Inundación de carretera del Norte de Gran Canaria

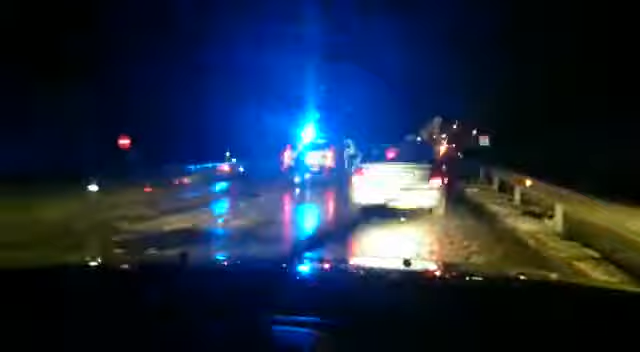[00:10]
Está todo enfaminado por todos lados. Picoleto te va a mojar, picoleto. Yo, mira, se viene abajo la carretera. Algo se va a mojar.